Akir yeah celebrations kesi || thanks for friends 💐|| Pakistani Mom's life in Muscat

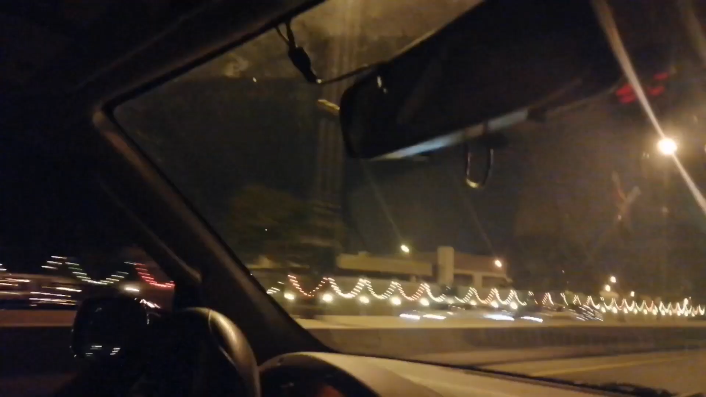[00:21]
جو میں آج آپ کو لائٹنگ دکھا رہی ہوں یہ آپ کو اچھلی امان کا آج ففٹیت نیشنل دے سیلیبریٹ کیا جا رہا ہے تو اس کے حوالے سے میں آپ کو تھوڑا بہت دکھا رہی ہوں روڈز کے اوپر جیسے انہوں نے لائٹنگ کیا یا جیسے انہوں نے ڈیکوریٹ کیا ہے اس نے فکر سلطان کابوس روڈ جو ہے اس کی میں آپ کو ویڈیو دکھا رہی ہوں ایکچولی
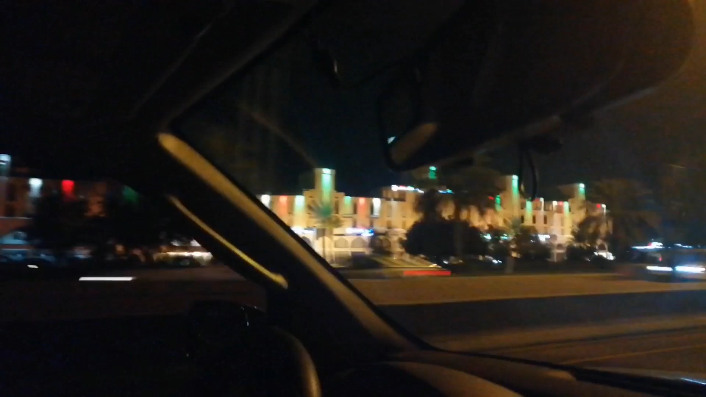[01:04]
جو ہے وہ اتنی جوش و خروش سے وہ یہ ففٹی ائرز جو ہے
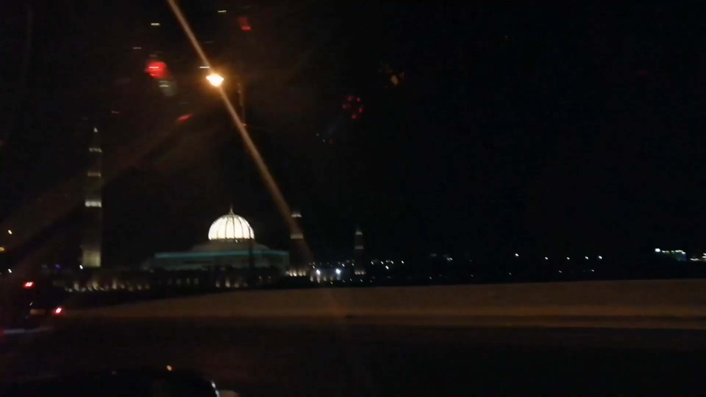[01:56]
نیشنل ڈے وہ ان کے بغائر ہی منعیا جا رہا ہے لیکن بہرحال جو بھی تھوڑی بہت
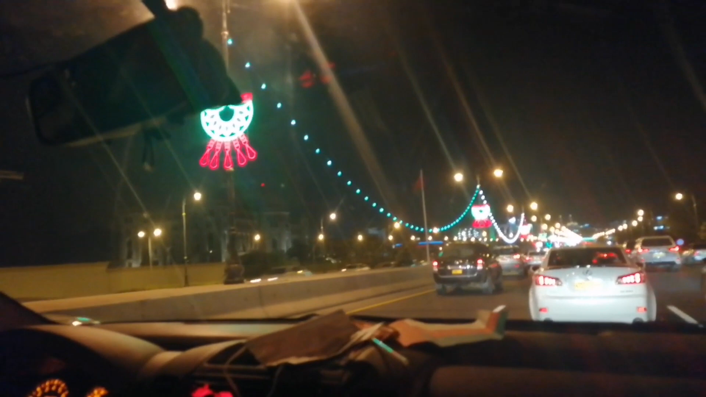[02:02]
سیلیبریشنز سی تو وہ میں آپ کے سامنے دکھا رہی ہوں روٹس کو انہوں نے شروع میں ہی ڈیکوریٹ کر دیا تھا لیکن جو یہ لائٹنگ وغیرہ آن کی ہے وہ صرف انہوں نے اسی ویک میں آن کی تھی اور بس اس کے علاوہ کا حکومتی سطح کے اوپے کچھ تھوڑی بہت تقریبات ہوئی ہو تو ہوئی ہو لیکن میرے خیال سے اس دفعہ انہوں نے پریڈ جو ہے اس کو بھی کینسل کر دیا ہے اور پریڈ بھی نہیں ہوئی ہے اس دفعہ نیشنل ڈے کی جو سپیشل ہوتی ہے
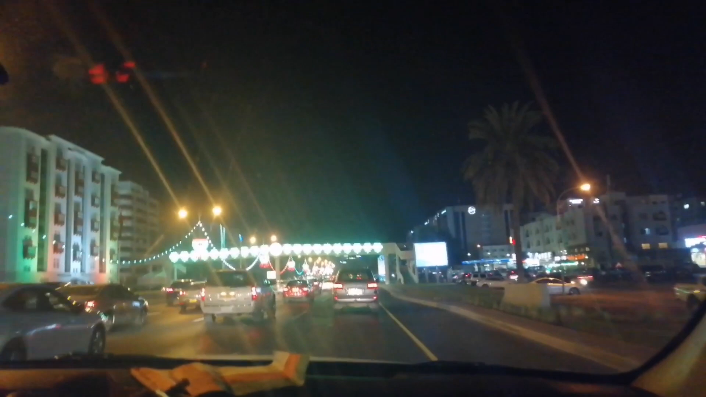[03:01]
کیا تھا بہت زیادہ فائر ورک نہیں تھا تھوڑا بہت کیا تھا تو وہ تو میں اس کی ویڈیو نہیں بنا سکی لیکن بس یہ جو تھوڑی پہت
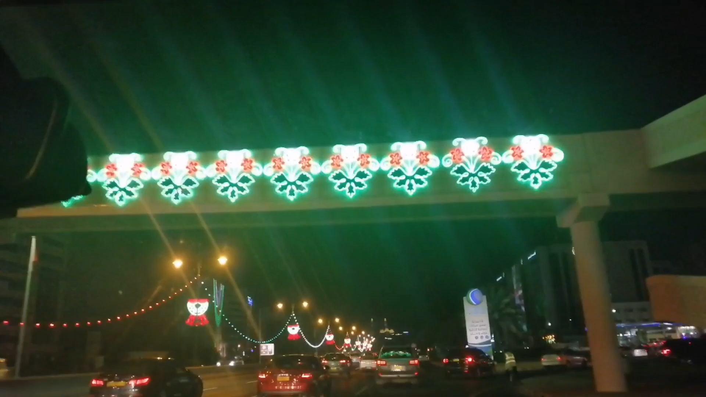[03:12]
انہوں نے اپنی بیلڈنگ سجائی ہیں اور اپنے راستے